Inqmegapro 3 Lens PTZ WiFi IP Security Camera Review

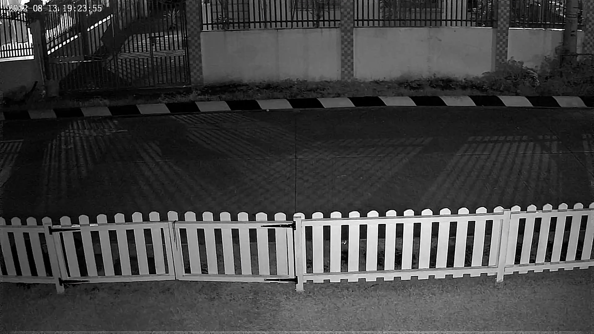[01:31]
At night the camera can record in black and white using infrared, as well as in full color using the built in spotlights.